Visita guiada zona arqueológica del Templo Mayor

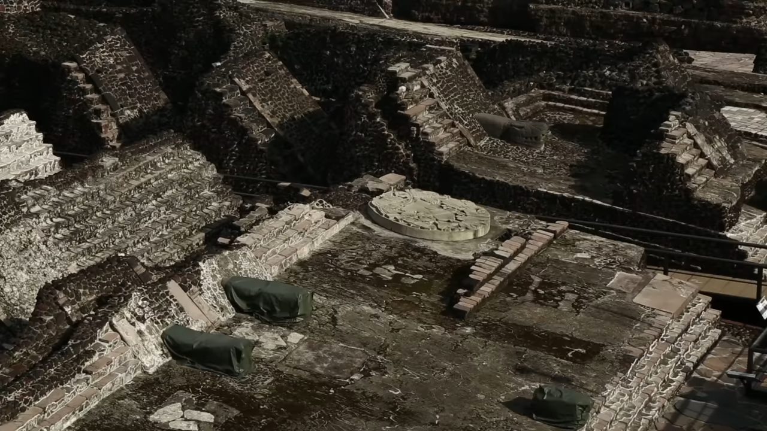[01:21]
Aquí nos encontramos frente a un área muy importante del Templo Mayor,